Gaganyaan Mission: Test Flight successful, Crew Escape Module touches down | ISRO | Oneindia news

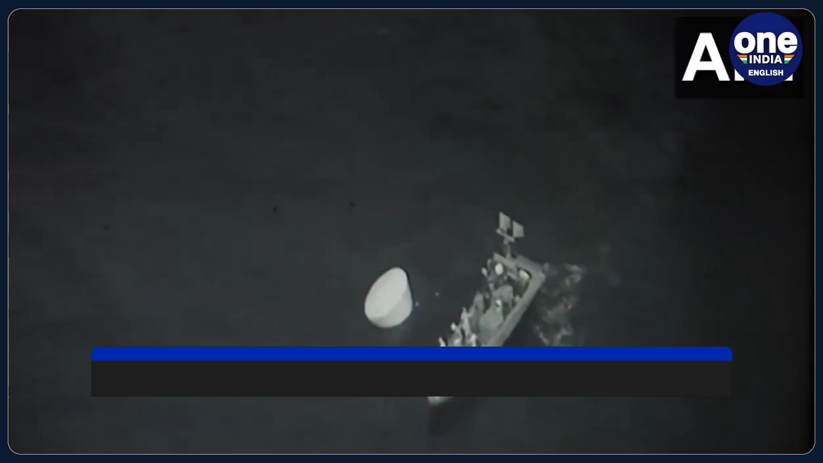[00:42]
This was followed by a crew module separation and safe recovery, showcasing the system's effectiveness in ensuring the safety of astronauts in emergency scenarios.